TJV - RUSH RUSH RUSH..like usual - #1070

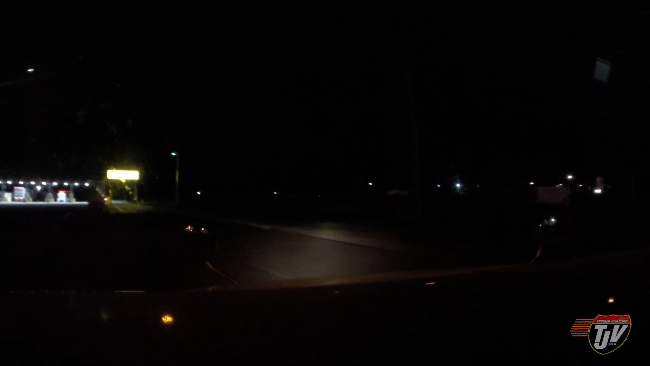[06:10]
Another day just flown by. Flew by. Flown. Flew flown. Looks like this Pilot Flying J is pretty full too. Let's see if there's any parking here.
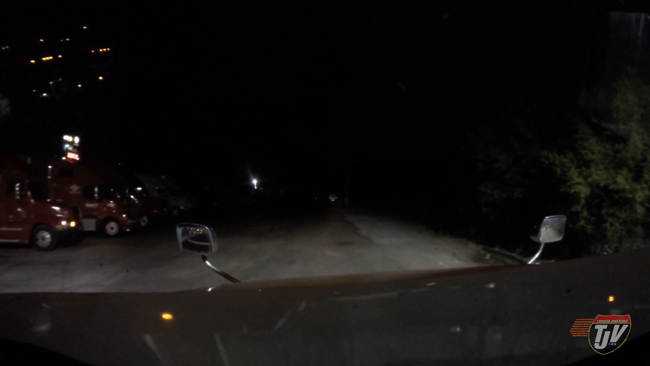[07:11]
Well, maybe I'll park right here. You know what? On the gravel. Yeah, how about that? Right here. This will work. We'll be out of the way enough.